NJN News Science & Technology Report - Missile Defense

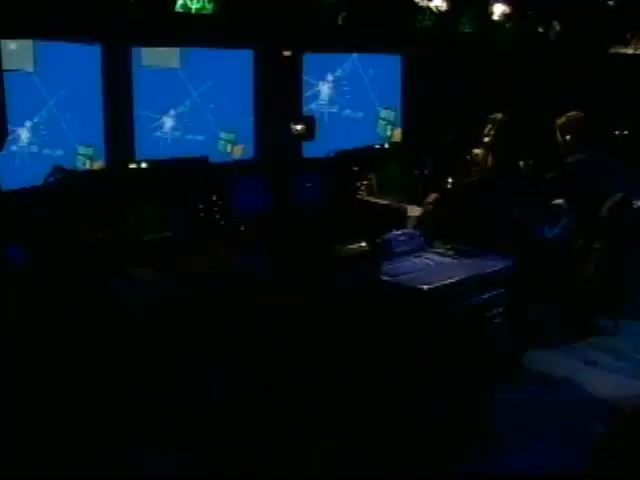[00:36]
and software to help evaluate threats, make quick decisions, and control weapons.